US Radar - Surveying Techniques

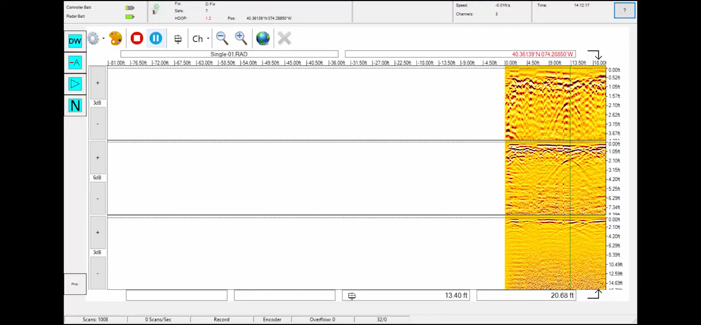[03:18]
By double tapping on the screen, you can place colored points in the data that correspond to the most common utility color code.
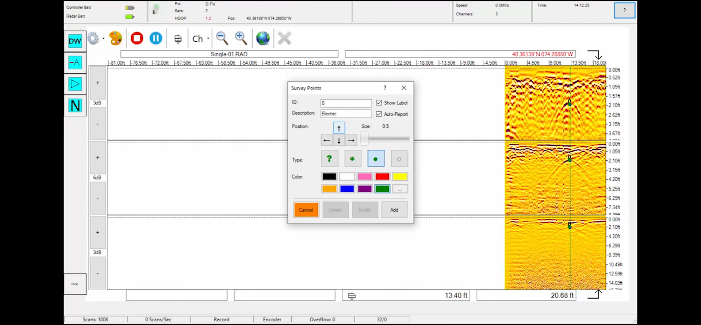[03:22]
If your unit is GPS integrated, maps can be created by connecting the numerous points that were placed in the survey data.
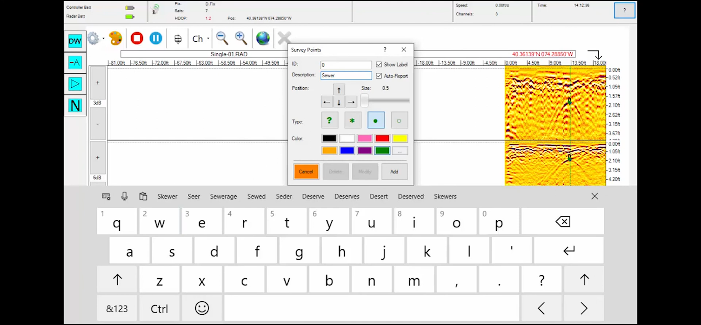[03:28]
PASS mode is excellent for creating these maps as it allows you to focus in on particular targets.